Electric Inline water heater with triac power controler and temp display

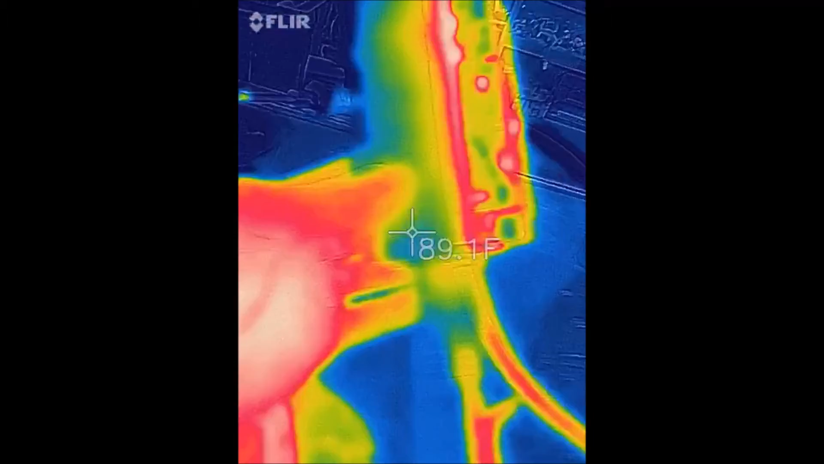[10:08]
On screen: spot 89.1°F
yeah we're definitely putting that sucker to use
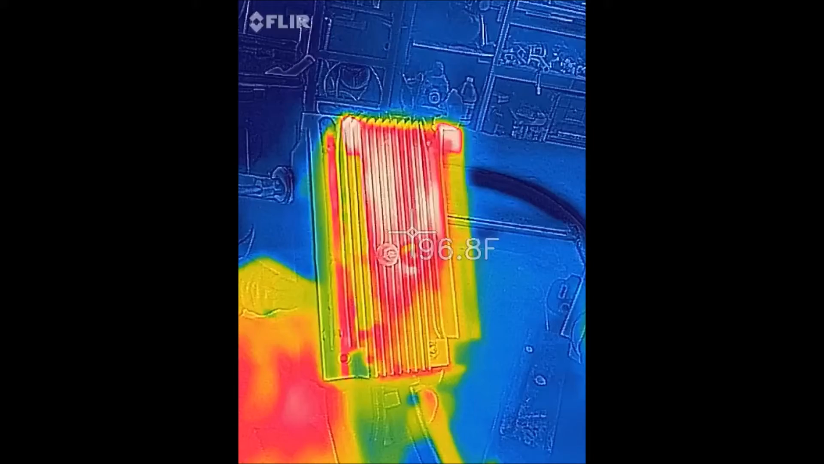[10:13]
now when this gets to 150 degrees we got to chill we're at 1500 watts
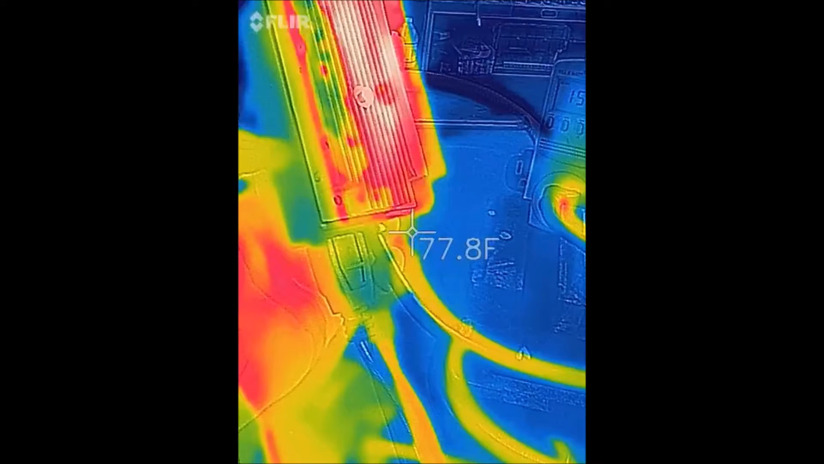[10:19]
On screen: spot 77.8°F
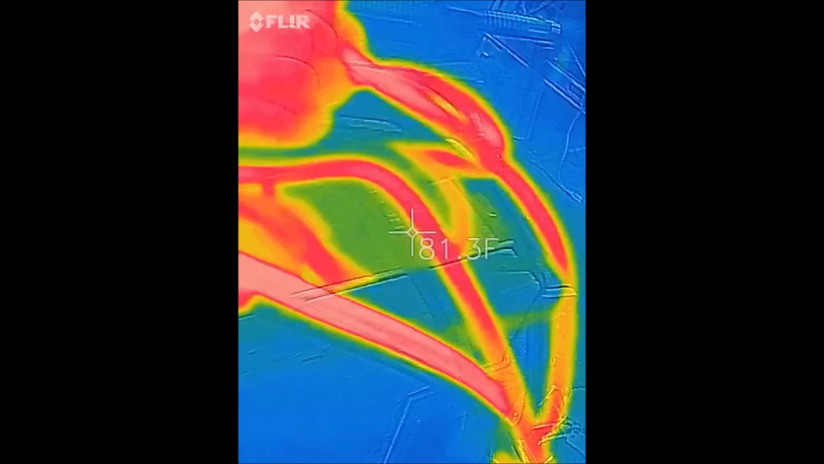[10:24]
On screen: spot 81.3°F
that's kind of interesting that the cords themselves are getting warm and they are too man i can feel it let's stand back and take a look at the experiment
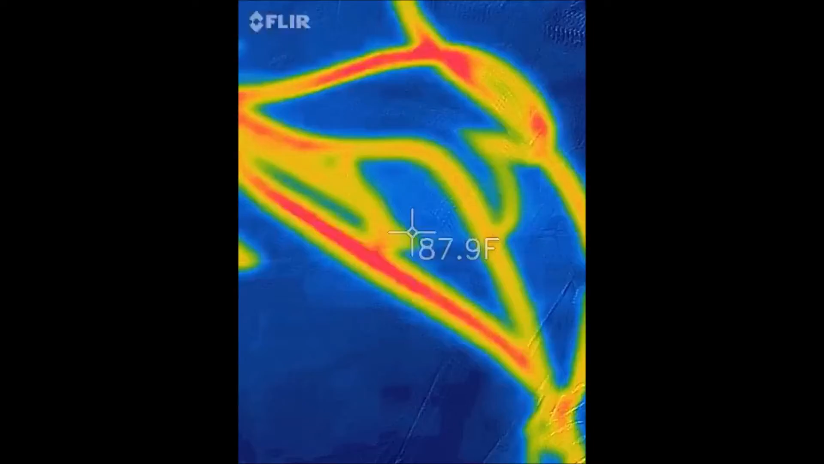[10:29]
On screen: spot 87.9°F
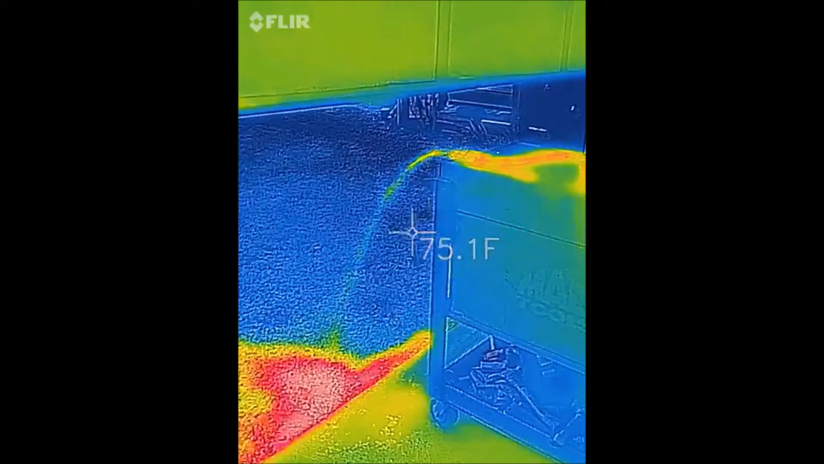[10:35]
On screen: spot 75.1°F
we've got uh geothermal pollution
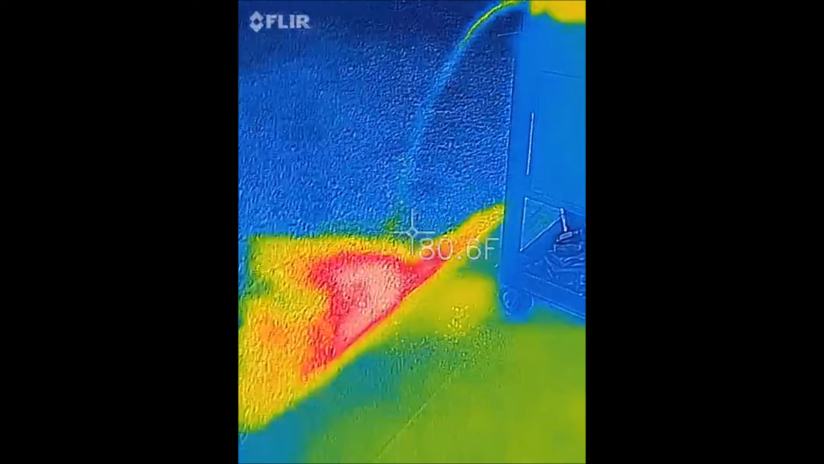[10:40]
that's too cool so we're at 106 degrees is what the thermocouple registers
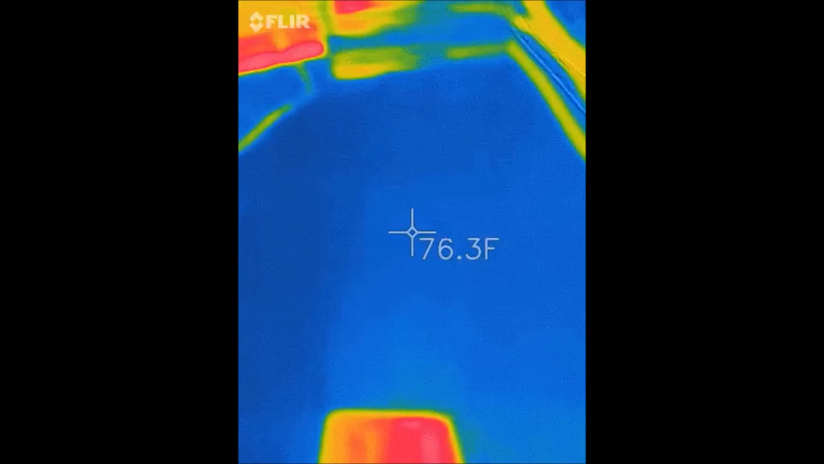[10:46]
On screen: spot 76.3°F
i'm going to see what temperatures we get on the flora one
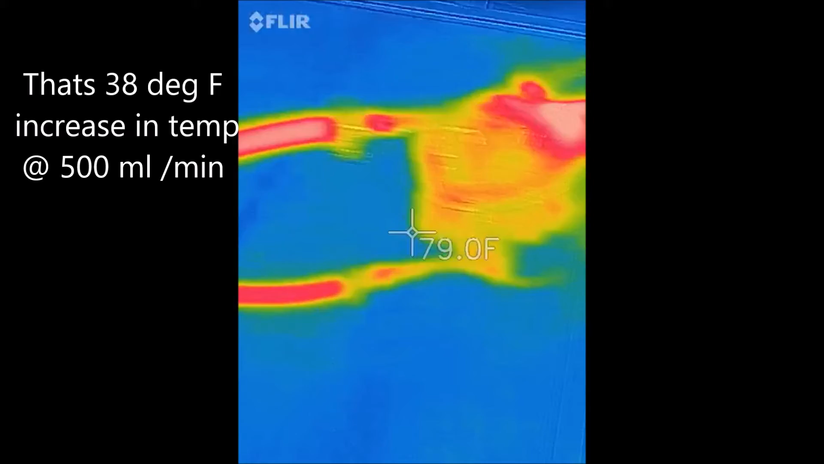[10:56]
On screen: spot 79.0°F
kind of close to that i mean and what you're seeing here is a reflection oddly enough that is weird
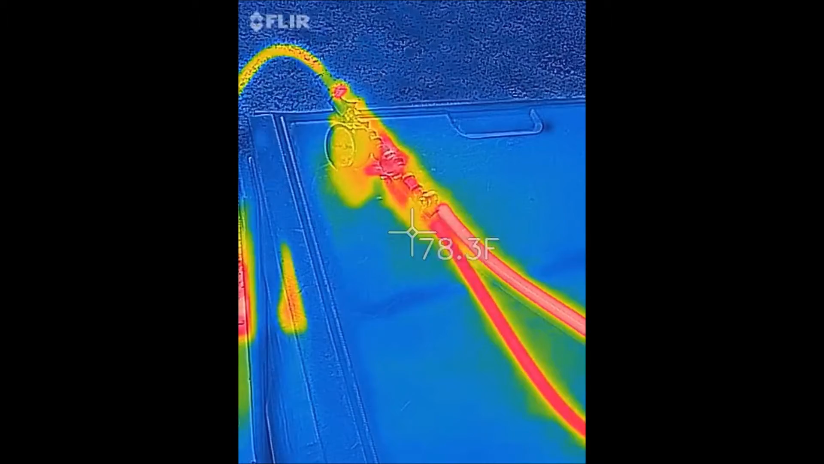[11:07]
that is an infrared reflection that's my hand
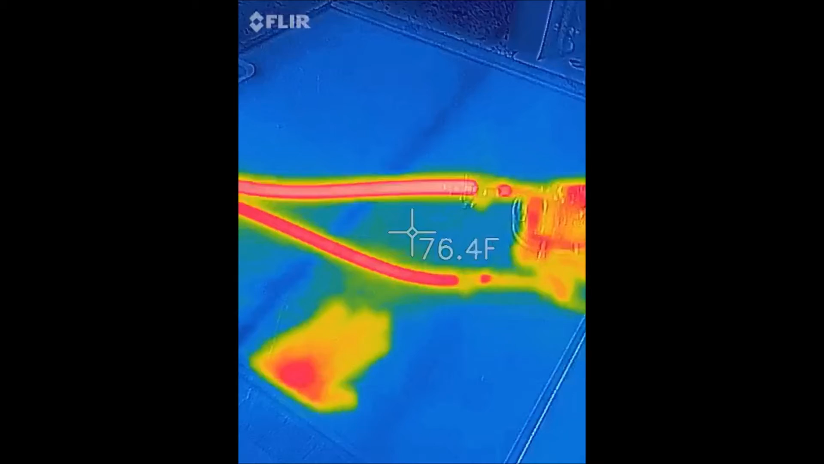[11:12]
On screen: spot 76.4°F
that's why we're seeing duplicates of everything
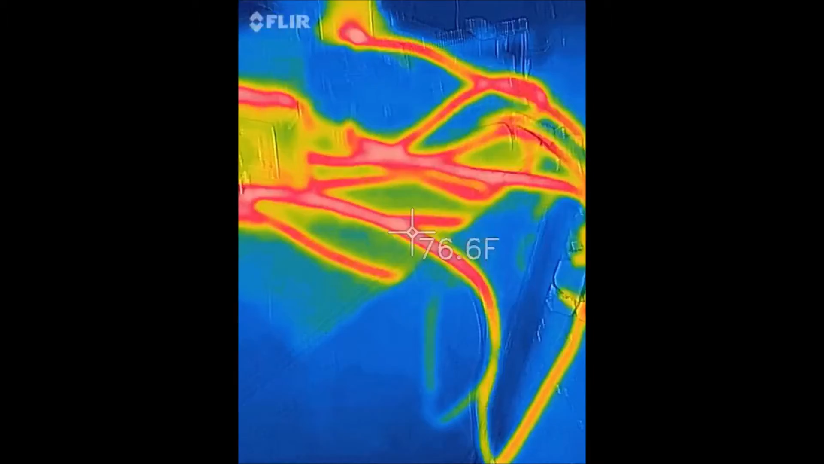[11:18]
On screen: spot 76.6°F
all right so we're going to crank this thing up take it up to 2000 watts